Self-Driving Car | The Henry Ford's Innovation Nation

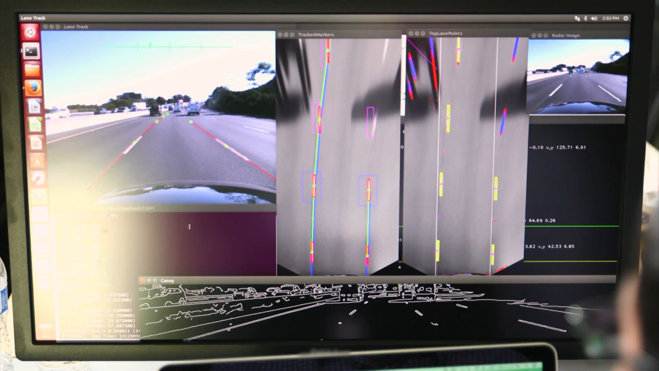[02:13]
Okay, so Kyle, I'm looking at this and I can tell that it's cruise related, yes? This is it, yeah. And we call this the sensor pod.